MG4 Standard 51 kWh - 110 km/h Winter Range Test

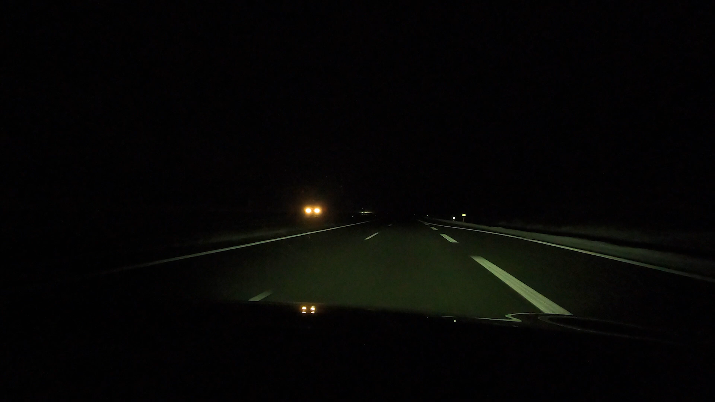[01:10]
I'm on my way. I'm driving 112 kilometers. Because that's GPS speed 110. It moves around between 111 and 112. My heat is like this and it's comfy in here.
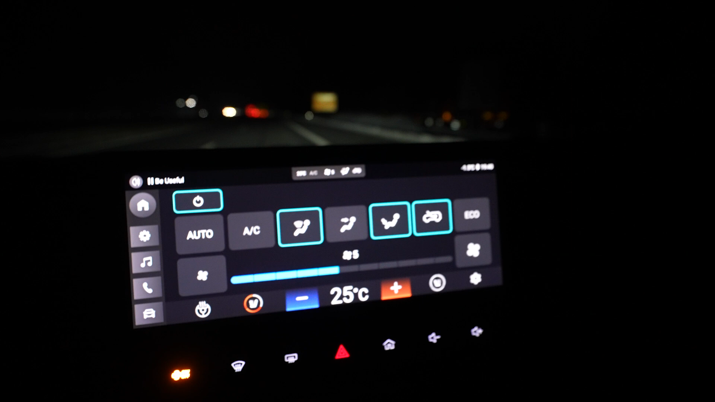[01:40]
I have the seat heater on at 2 and 25 degrees. Other than that it's a bit too cold. It's minus and a half degrees outside.
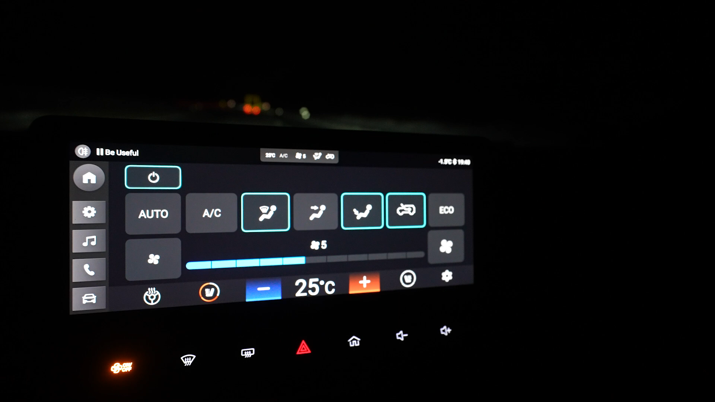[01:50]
It's less busy now. That's good. So before there was just work traffic. But now it's okay. I think so far
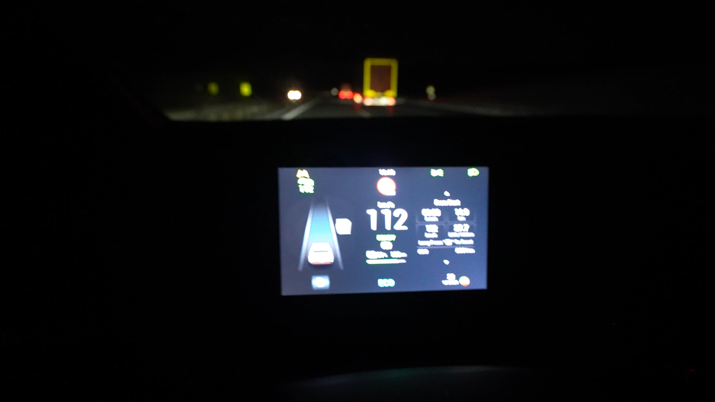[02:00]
I have I'm already at 81 percent.
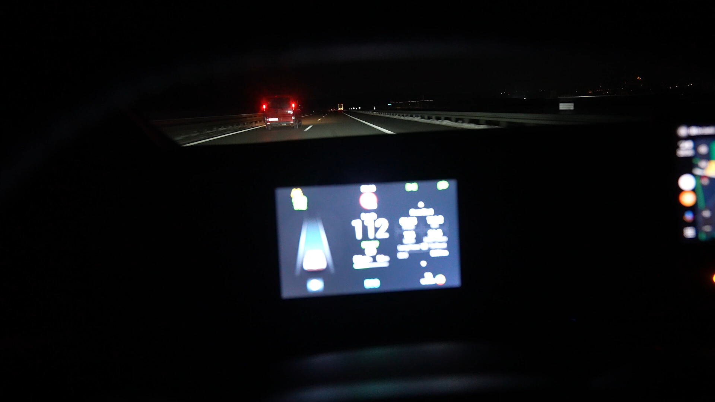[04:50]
Consumption is 216. I have 68 kilometers to the charger.